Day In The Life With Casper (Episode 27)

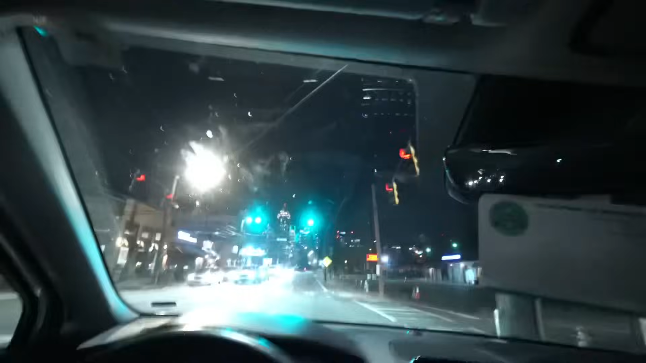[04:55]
So, I ain't going to lie. I showed y'all the city during the daytime plenty of times,
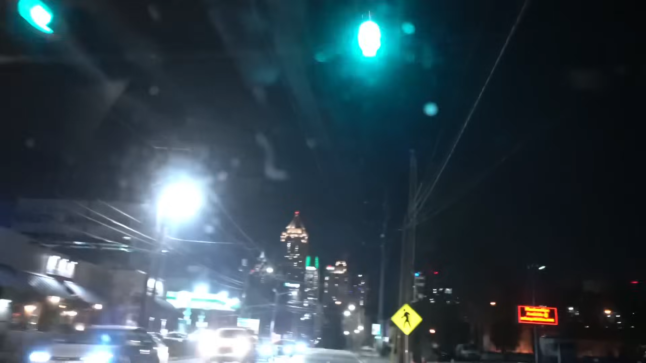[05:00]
but the nighttime view of the city, that's really what people pay for.